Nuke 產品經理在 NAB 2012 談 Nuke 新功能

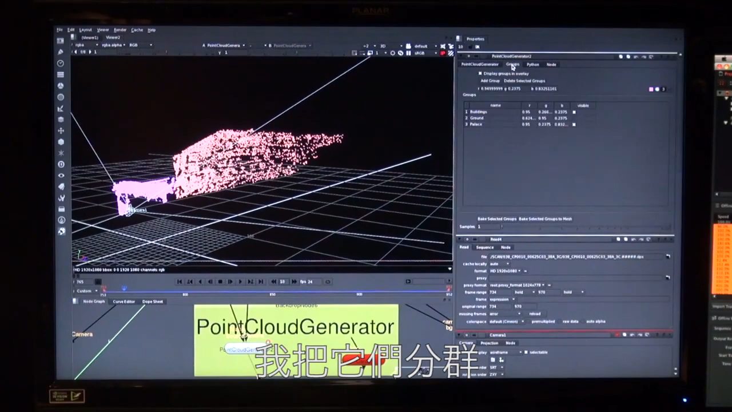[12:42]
So hopefully you can see that that is a pretty good representation of the scene, right?
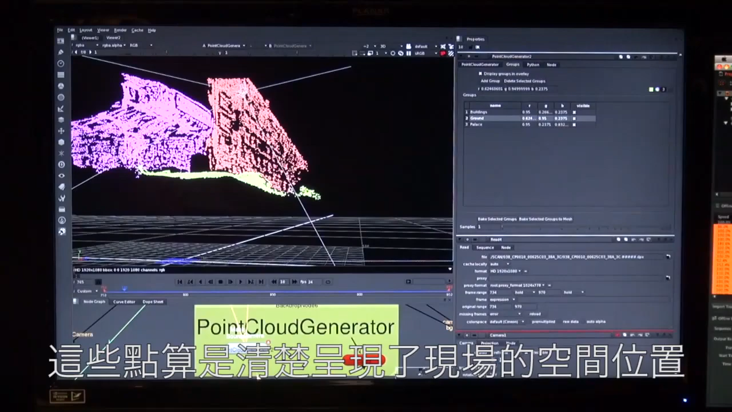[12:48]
You can see the ground here,
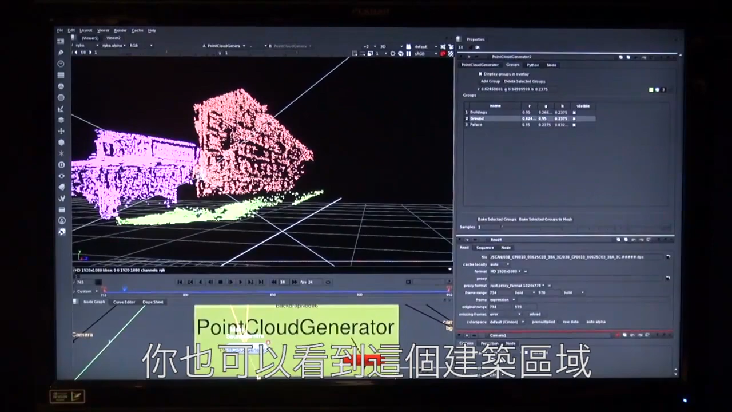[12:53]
you can see the buildings and then finally you can see this area of the palace or the building here. So you also can see that there's different colors for all the sections.
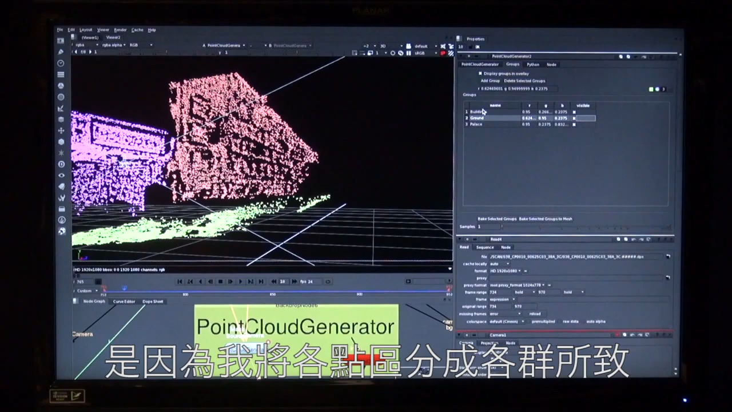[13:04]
So I set this up by adding groups so you can group your point cloud into different sections and I can show and hide them. So this is really useful to be able to separate different parts of the point cloud. The other thing that's really cool is our new mesher. We have a mesher now built into the point cloud generator.
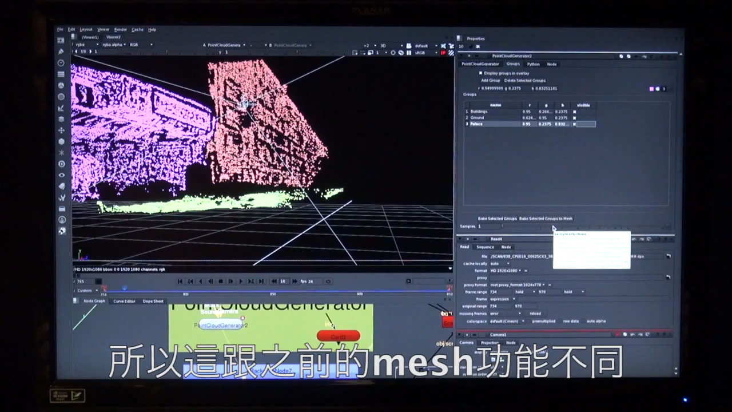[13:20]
So this is different to the Poisson mesh that we had in earlier versions of Nuke and it uses a solve to be able to create a much better mesh. So say we wanted to create a mesh of this area over here. Really simple.
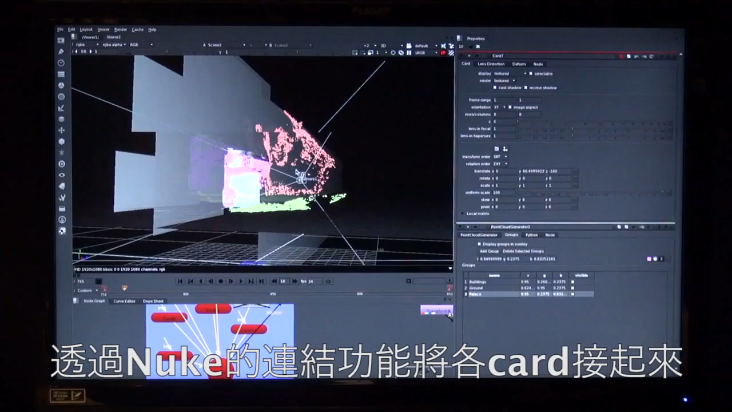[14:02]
So we fit some points just using the normal Nuke stamping function to fit some cards. And we've roughed out some geometry now of roughly of that scene.
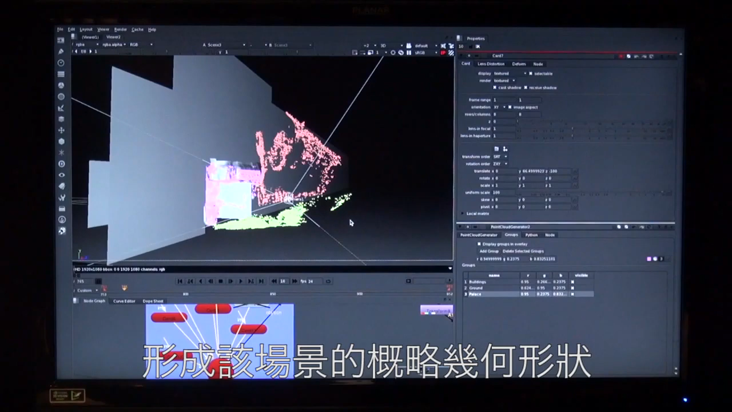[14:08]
So if I look through the shot camera now, you should be able to see that. I hit play.
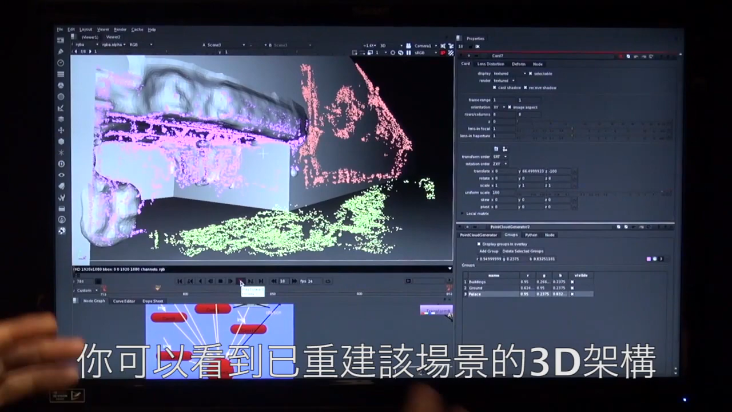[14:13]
You should see what they've got a recreation in 3D of that scene. Then what I'm going to do, I'm not going to project on this case. What I'm going to do is take the depth out of that so I can use that depth to drive my depth of field effect.
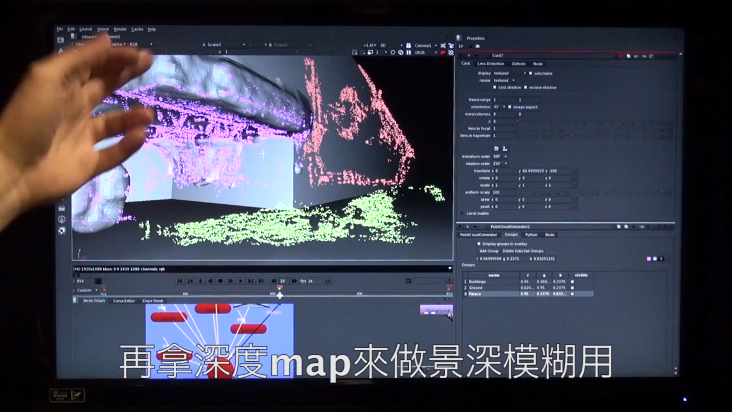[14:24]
So we're going to go over here to our Scanline Renderer. I'm going to view that.
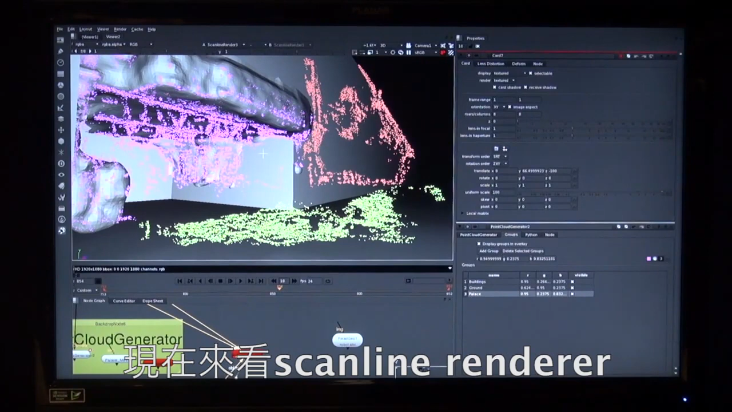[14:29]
I'm going to switch to depth and then switch to the 2D view.